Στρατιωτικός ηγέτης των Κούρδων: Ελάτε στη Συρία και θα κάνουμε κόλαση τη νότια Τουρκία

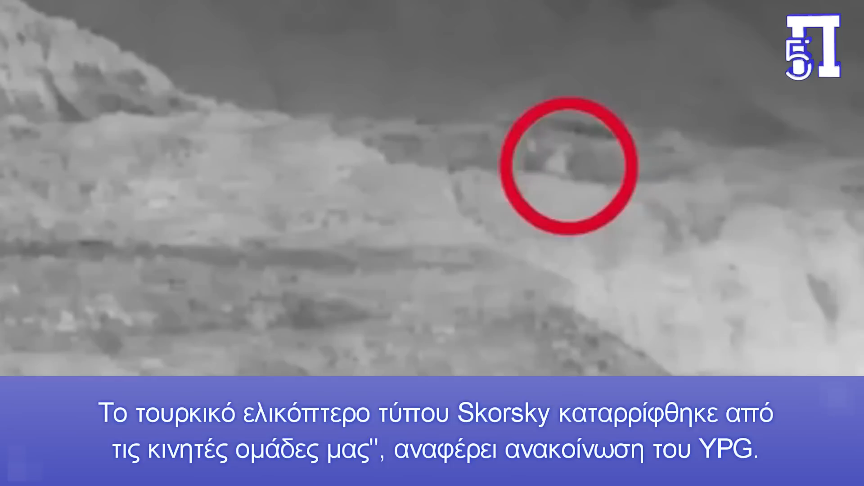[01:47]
Το τουρκικό ελικόπτερο τύπου Σκόρσκι καταρρίφθηκε από τις κινητές ομάδες μας, αναφέρει η ανακοίνωση του YPG.
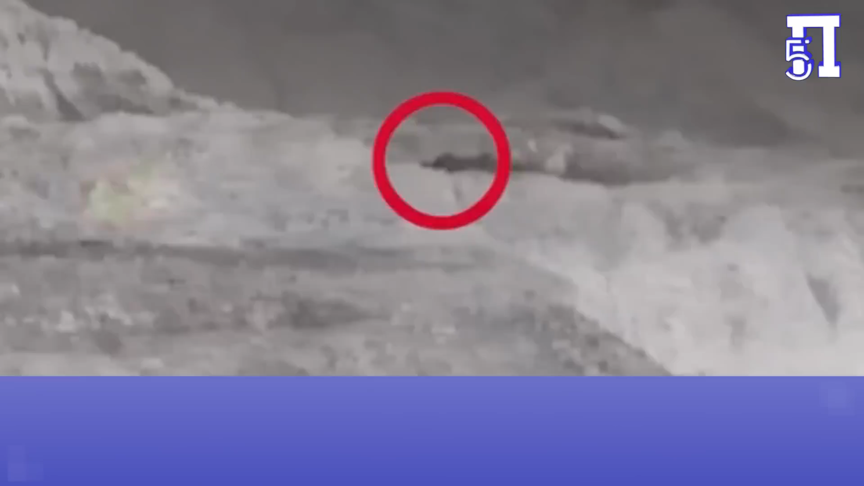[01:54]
Πρόσφατα κουρδικές δυνάμεις χτύπησαν με ρουκέτες την τουρκική σινοριακή περιοχή Κιλίτς,